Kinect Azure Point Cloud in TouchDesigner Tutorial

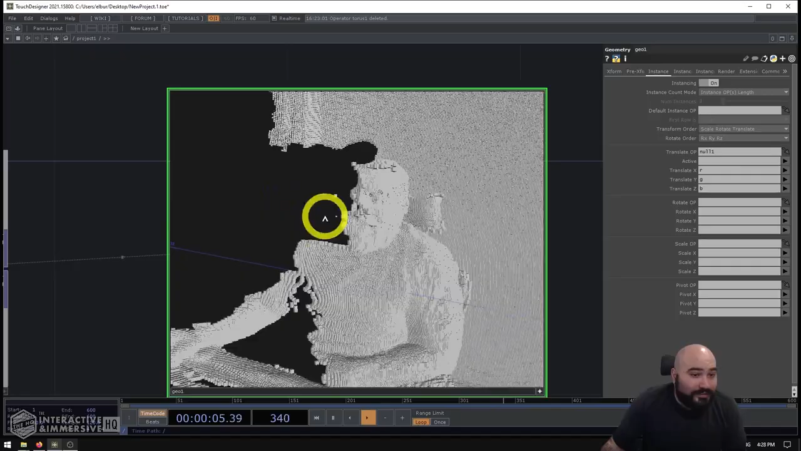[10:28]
I can look at myself here, as I start to increase that multiply range.
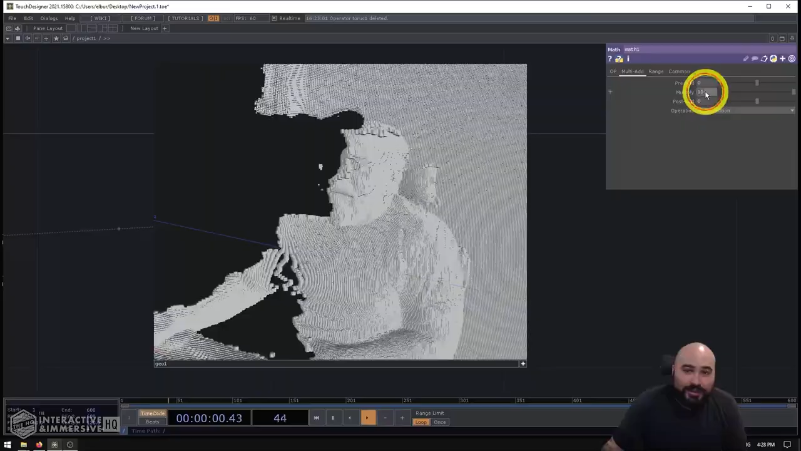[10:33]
And we'll just see those boxes move further and further apart. So now let me move it up to maybe 15.
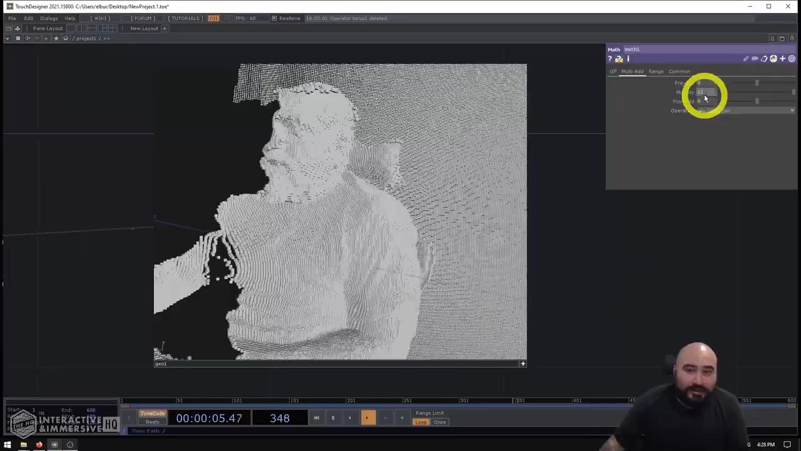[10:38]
And let's keep going to 20. And as we go, you can see that the boxes are overlapping less and less.
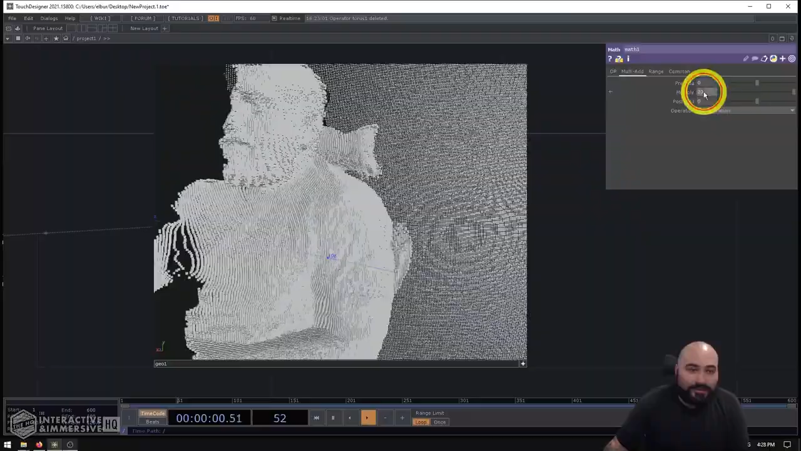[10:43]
Let's go up to 30. And this is really a personal preference.
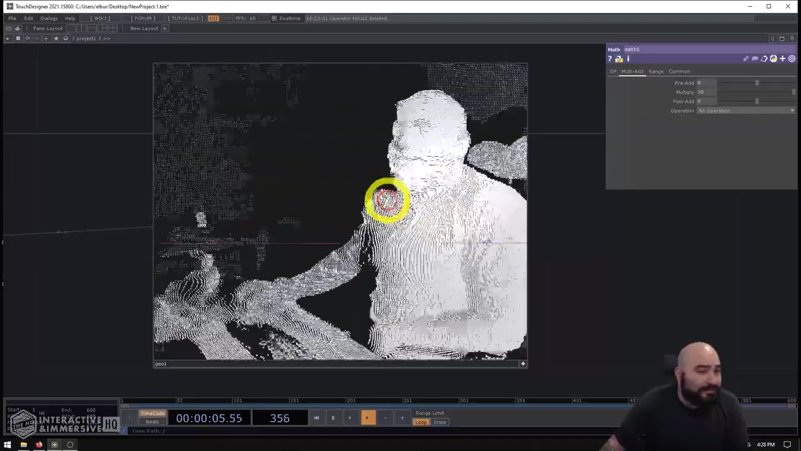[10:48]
You can have fun ranging these as much or as little as you want.
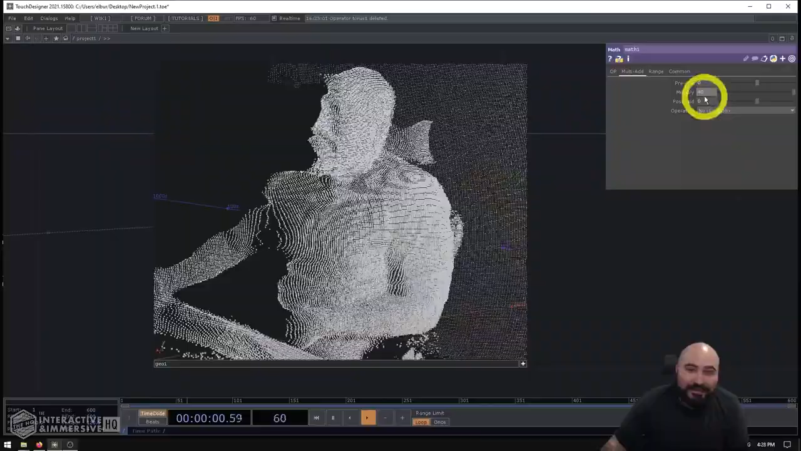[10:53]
So maybe up to a multiplied range of 50.
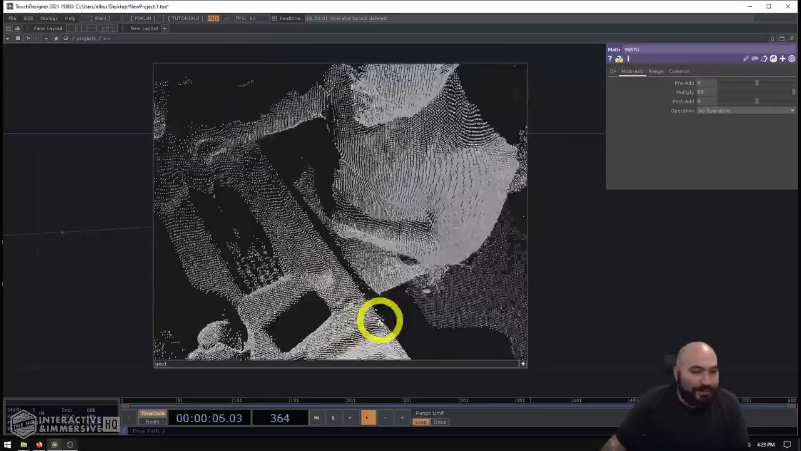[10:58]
That seems to be pretty good where it's still pretty dense, easy to see what's going on,
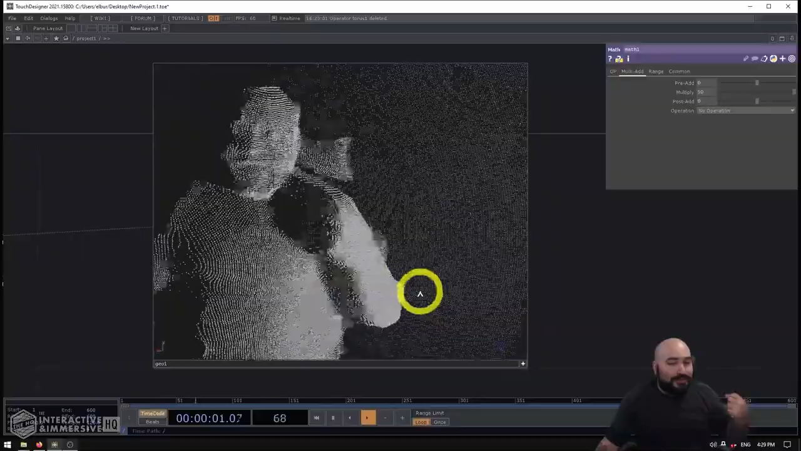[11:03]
a good amount of kind of 3D texture and visibility, but not too much overlapping happening.
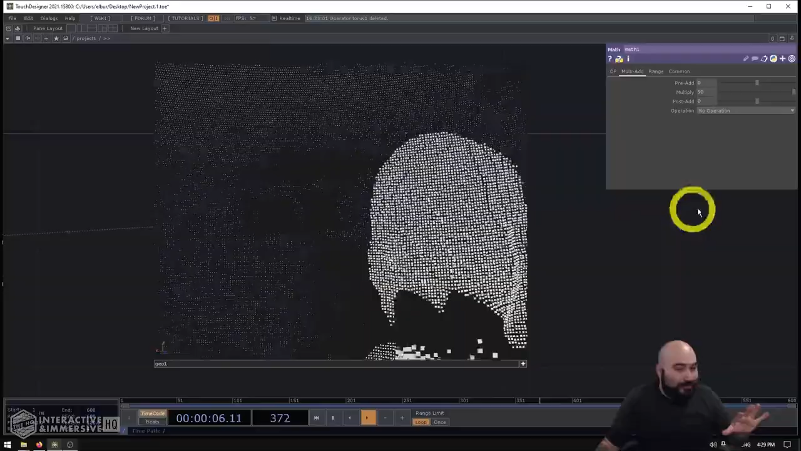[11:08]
So I think that's a pretty nice spot to leave it there.
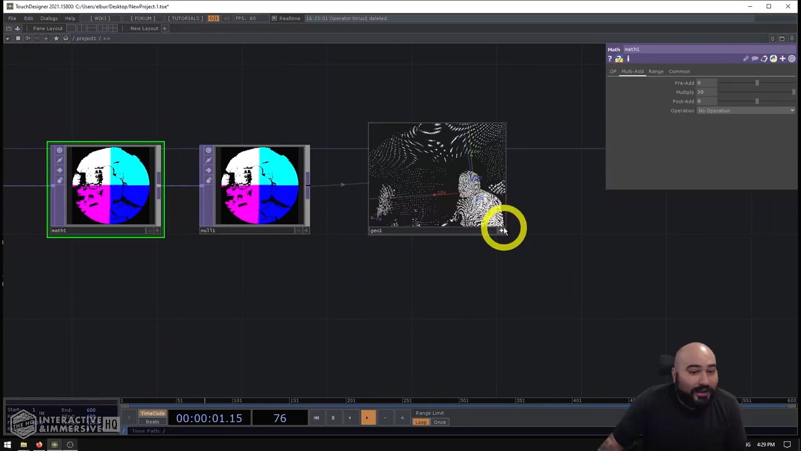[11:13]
So now if we want to plug in our color data, you might think, oh man, this might be a little bit confusing.
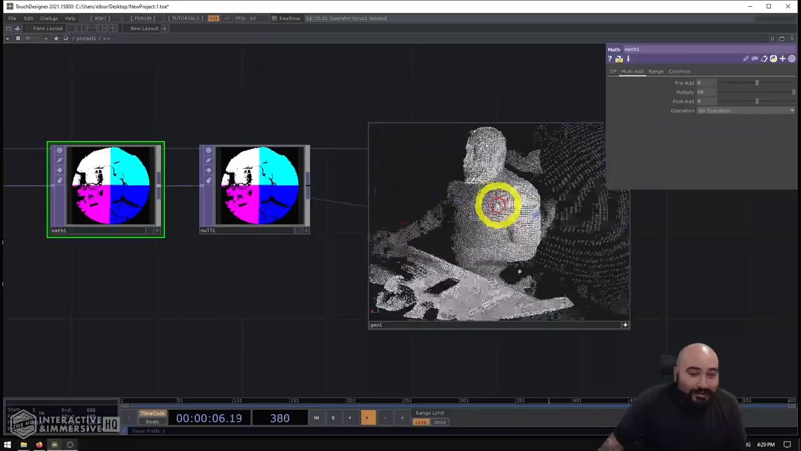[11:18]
How are we going to get data from a color texture onto this 3D point cloud?
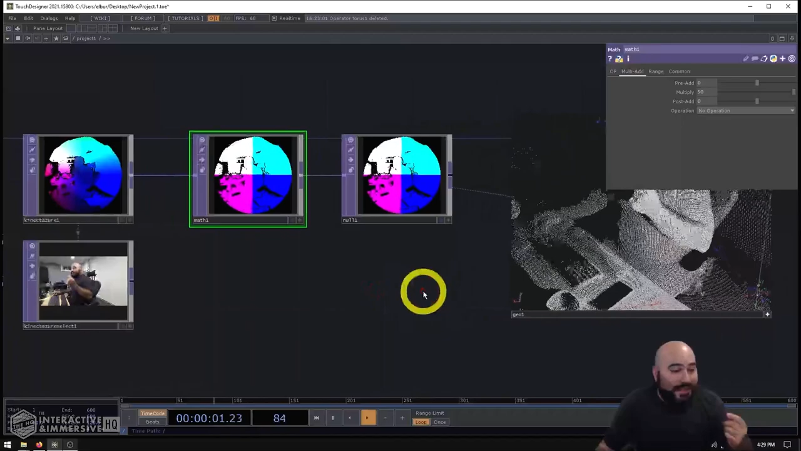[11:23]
Well, the Connect Azure has some really nice features that allow you to align just about any of the textures to any of the other textures automatically.